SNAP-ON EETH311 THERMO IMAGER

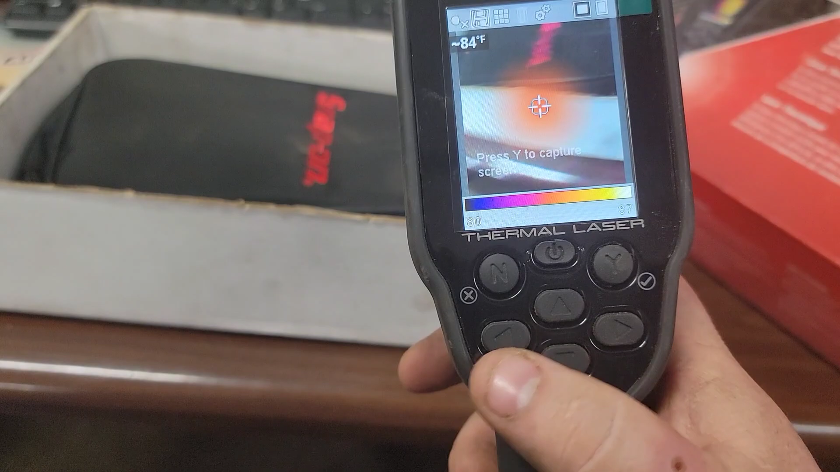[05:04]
On screen: spot 84°F
on that's we're not gonna do that that's what it takes a picture we'll show you that so now you have a
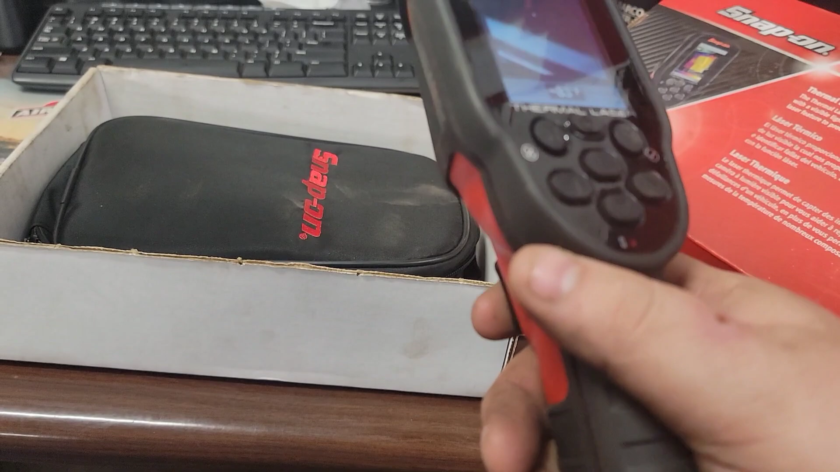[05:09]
red dot before checking
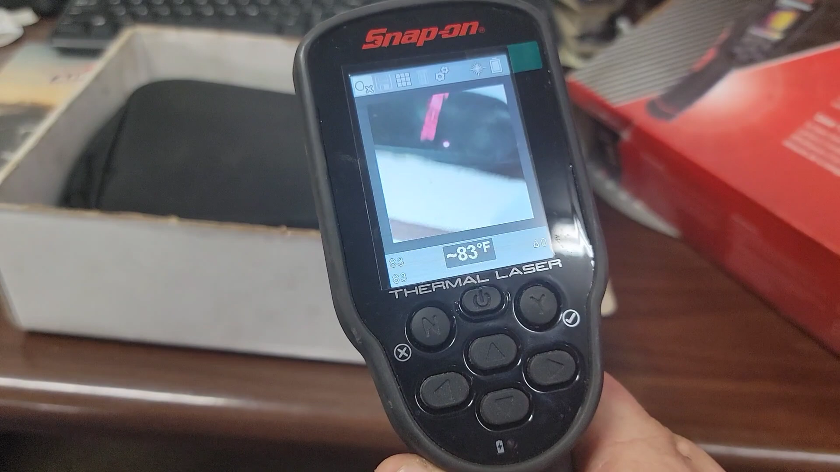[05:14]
On screen: spot 83°F
you can hold it and it locks the screen in where you're at last place
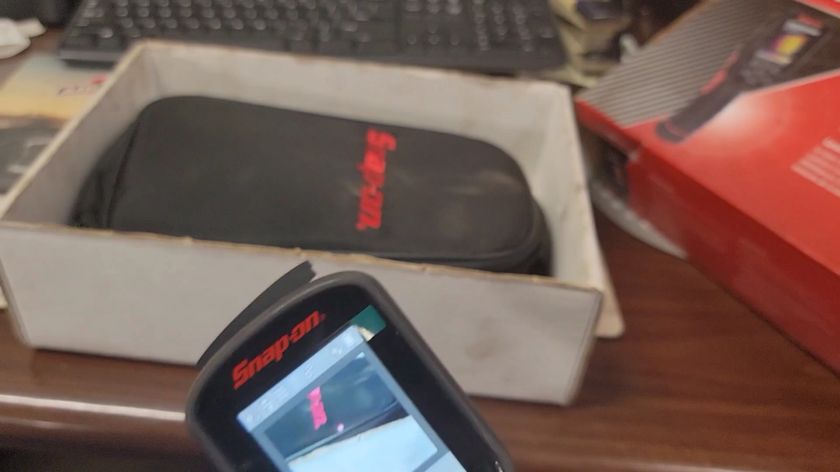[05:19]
let me see if i can show it on this that'll work better show that on there it gives
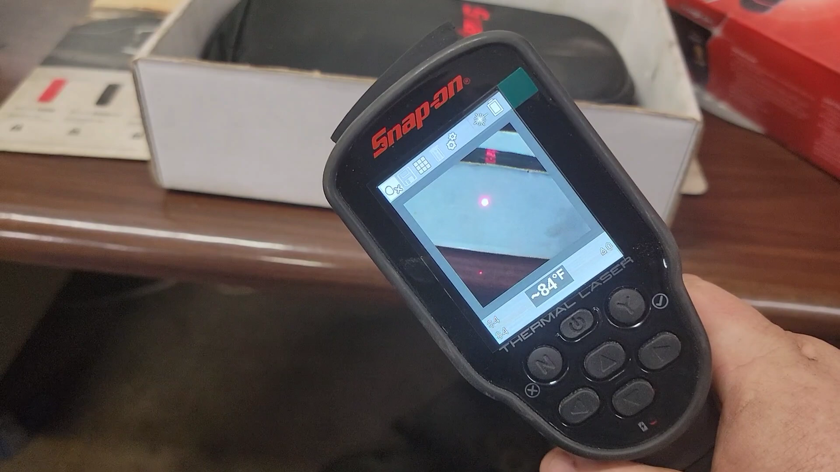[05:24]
you the temperature let off it'll actually capture the screen press
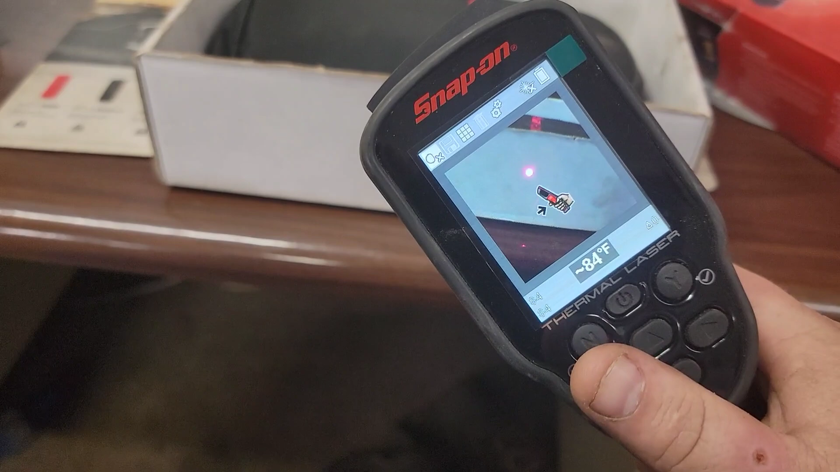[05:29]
no to back out it also has a library this
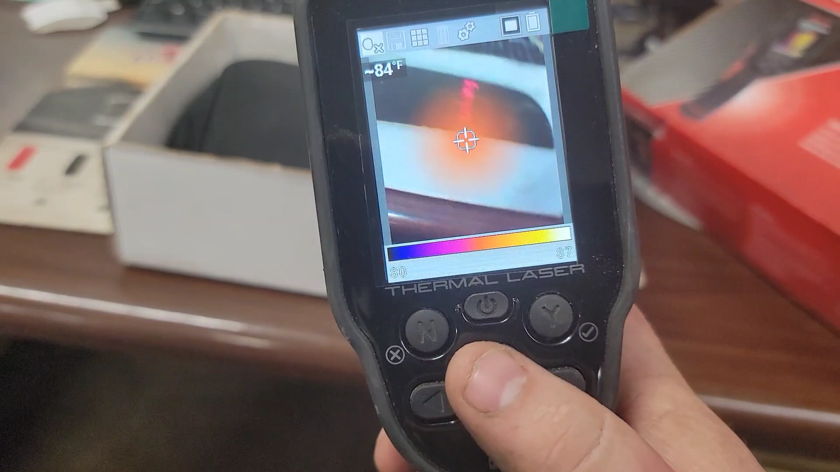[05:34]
On screen: spot 84°F
is kind of a neat mode too it gives you a little bit more definitive but you can see it gives you the
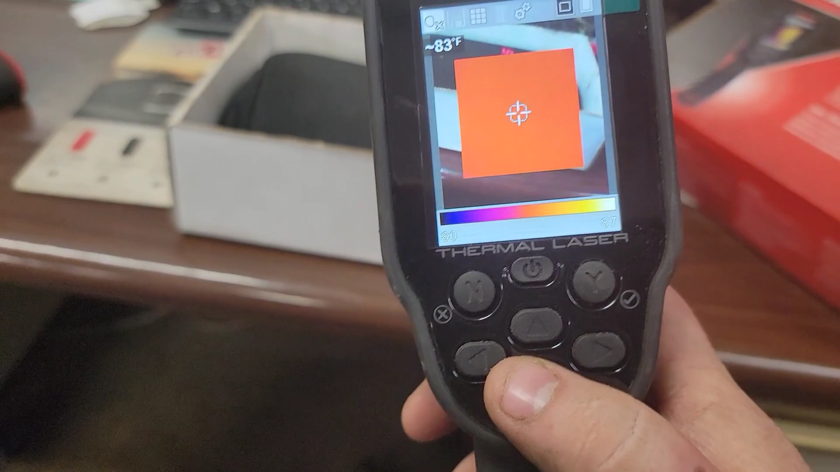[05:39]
On screen: spot 83°F
uh different levels or layers of effects plus it has color temperature
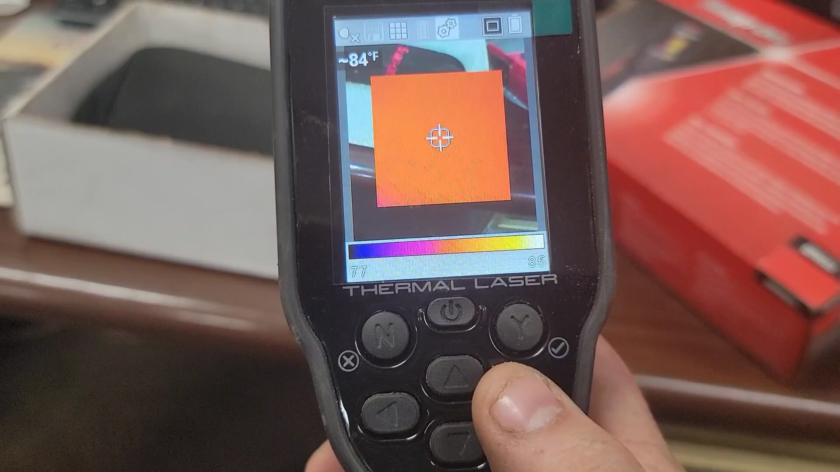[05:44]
On screen: spot 84°F
changes watch how the snap on back um let me turn this down sorry i
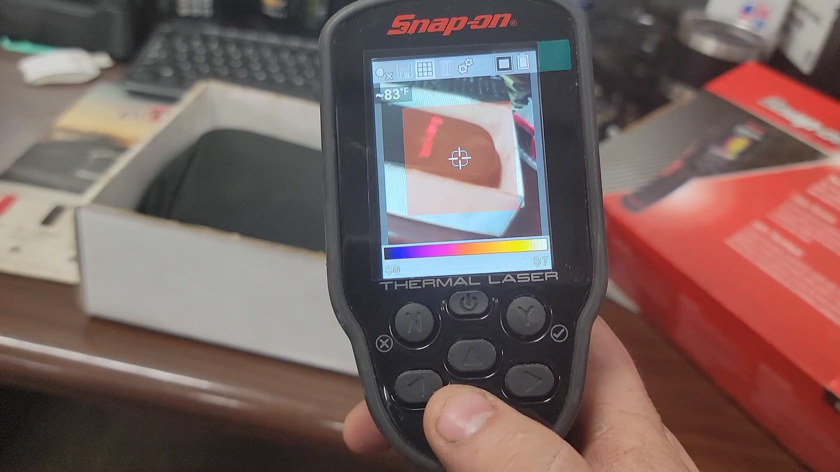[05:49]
On screen: spot 83°F
know it's not turn the color temperature down
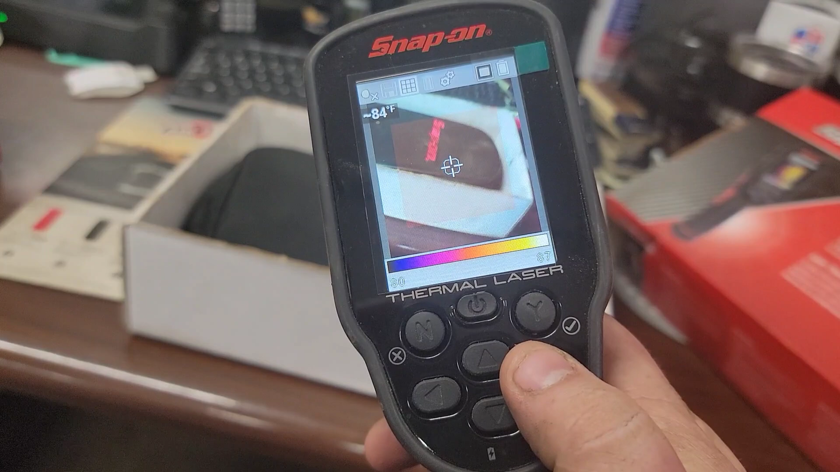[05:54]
On screen: spot 84°F
up and down there you see the background kind of changing a little bit hopefully
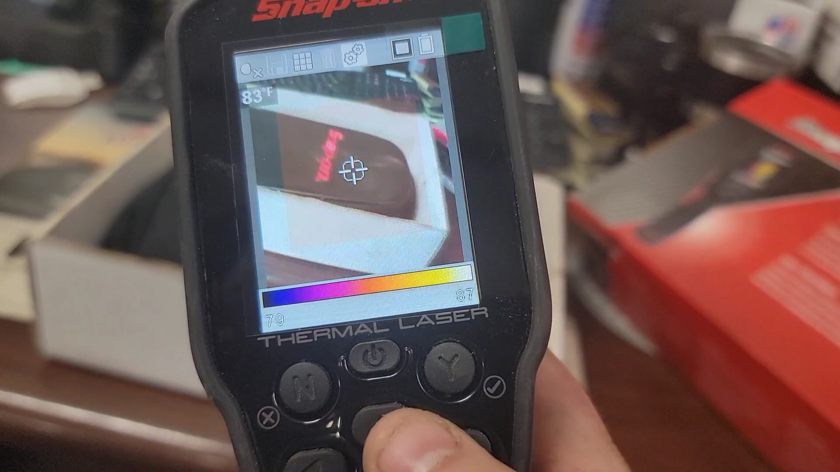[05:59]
On screen: spot 83°F
then we also have
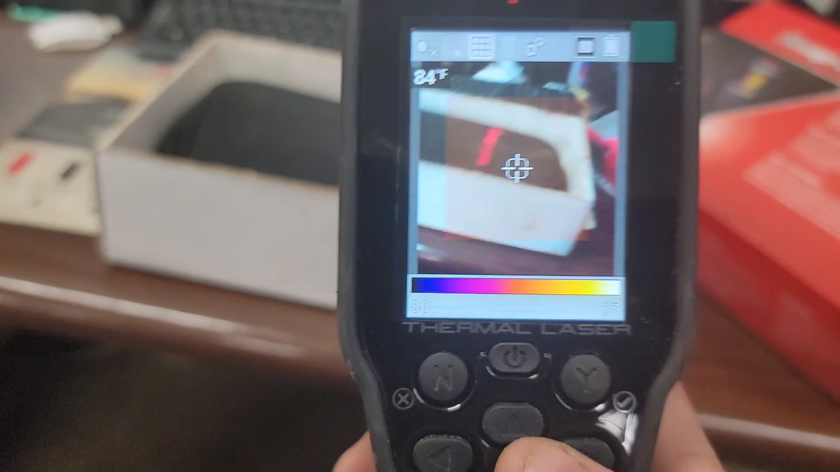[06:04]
On screen: spot 84°F
let's go in here to our library
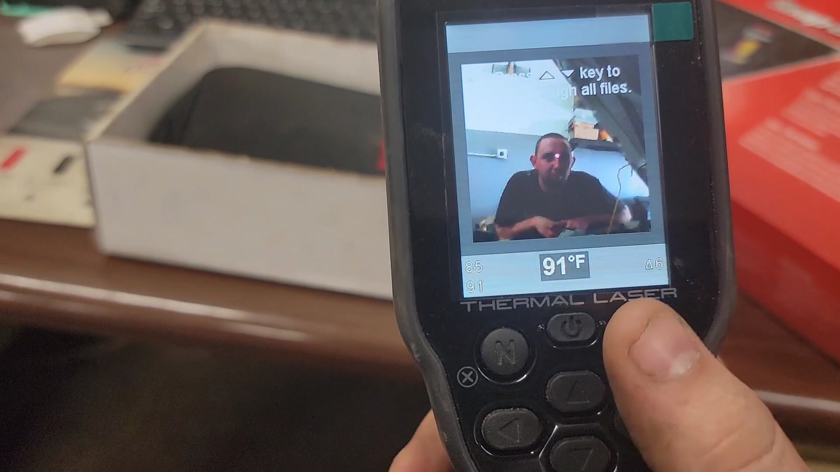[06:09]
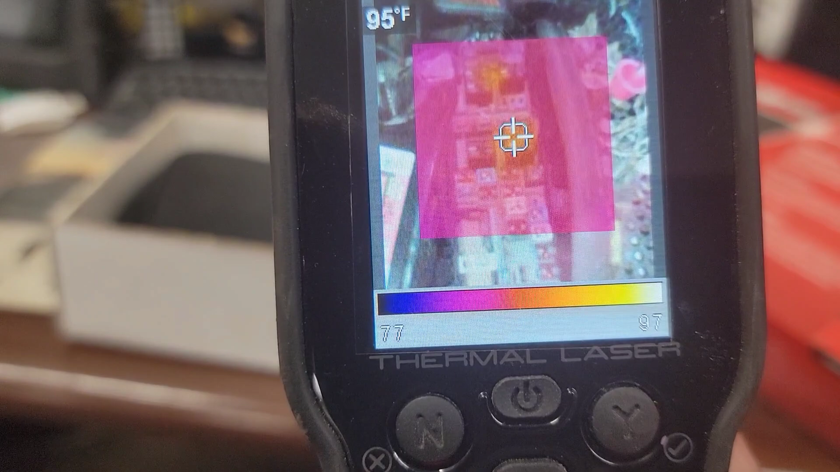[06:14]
On screen: spot 95°F
so i just took these pictures today and you can see those are relays um with